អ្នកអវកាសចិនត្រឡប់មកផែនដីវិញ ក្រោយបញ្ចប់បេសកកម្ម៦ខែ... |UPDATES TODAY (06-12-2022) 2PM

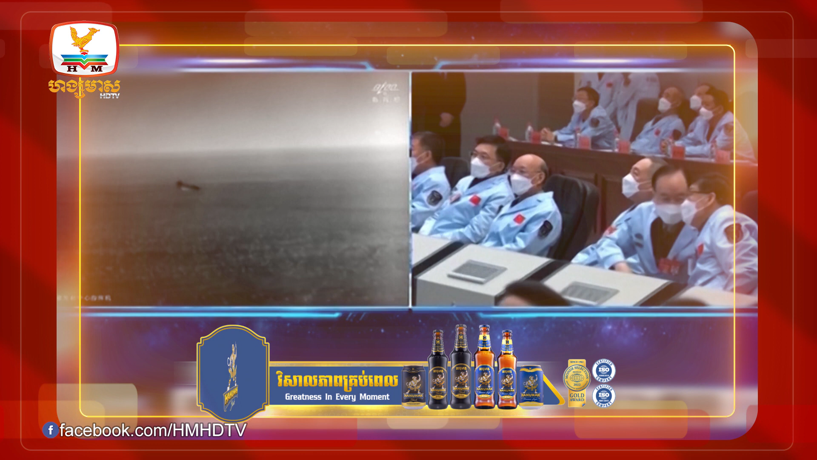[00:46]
បើតាមការបញ្ជាក់ពីប្រភពដដែលនោះក្បាលកាប់សុលរបស់អ្នកអវកាសចិនទាំង3រូបនេះគឺប
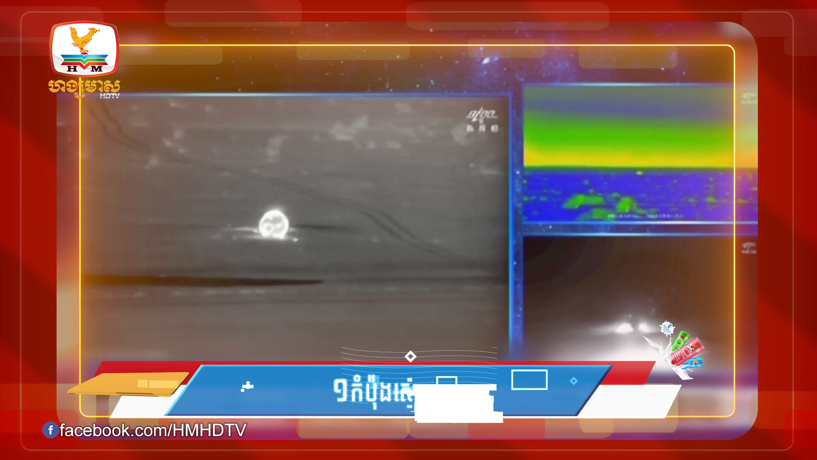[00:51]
ានធ្លាក់នៅតំបន់ដងហ្វេងភាគខាងជើងប្រទេសចិននៅវេលាម៉ោង8ល្ងាចហើយបុគ្គ